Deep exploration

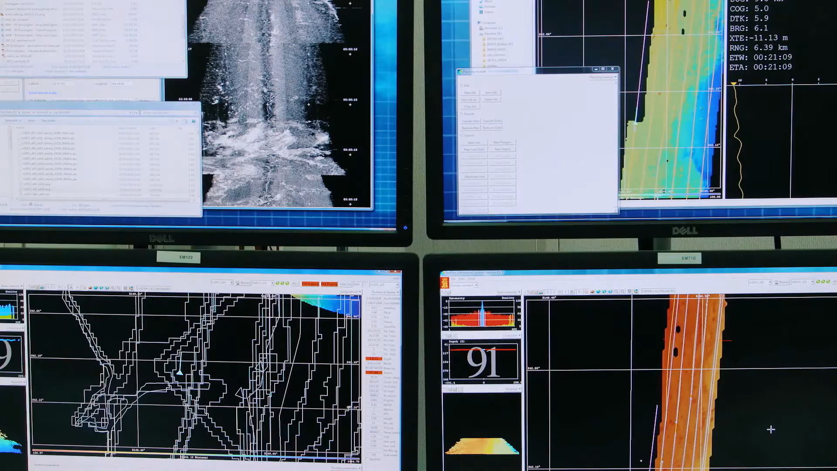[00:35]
It's about spotting the patterns and interpreting the patterns in what looks to other people like a completely random set of dots.